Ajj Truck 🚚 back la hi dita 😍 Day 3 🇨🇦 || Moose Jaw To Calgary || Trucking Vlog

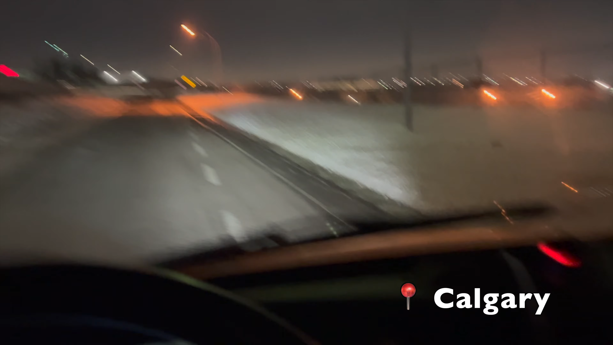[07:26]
को भी मित्रो पाँ पहुंच गयां केलगरी देखो दो में दारा रहा रहा थीगा जी वट पाल अपना फैडेक्स दा कित्थो एंटरा हुँग यहां दिखो आप आपना राट रखता आ रहा थीगा जी आपना रहा है बेना आड़ा देखो बेना घडिया की करिये